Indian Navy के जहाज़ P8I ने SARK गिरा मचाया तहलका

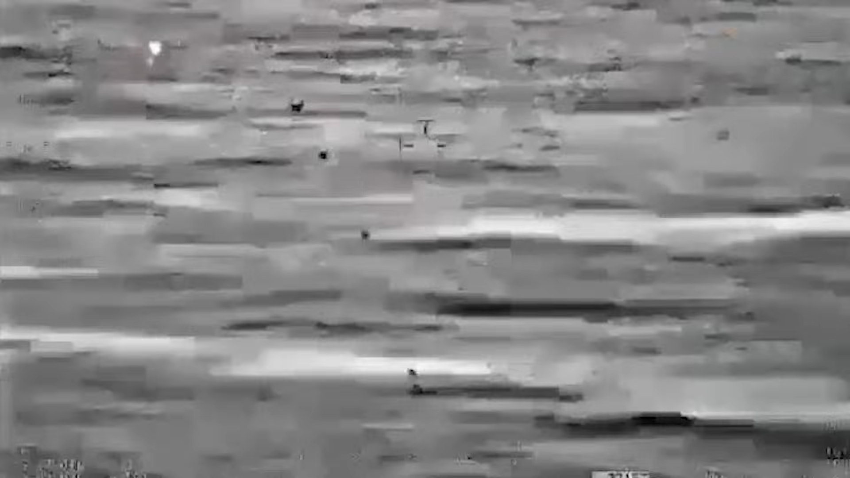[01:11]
की शंता है जिसमें 15 दिनों तक का भोजन शामिल
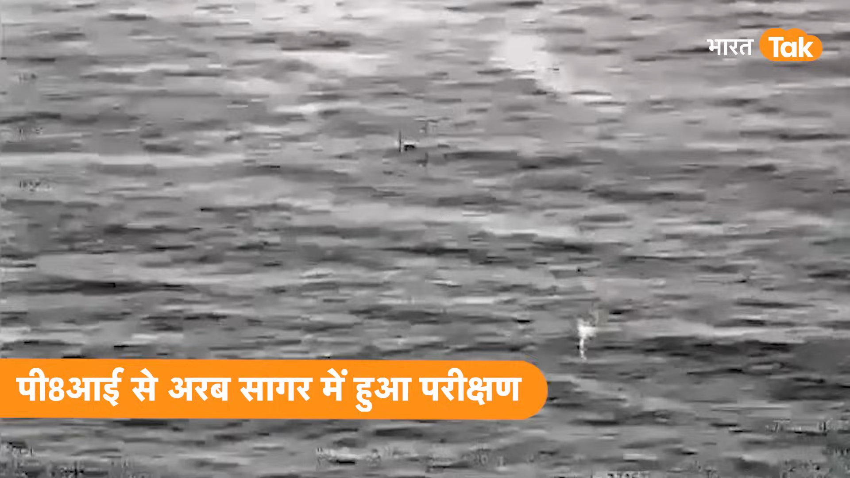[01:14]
है ये जो वीडियो आप देख रहे हैं ये एरड्रॉप गोवा में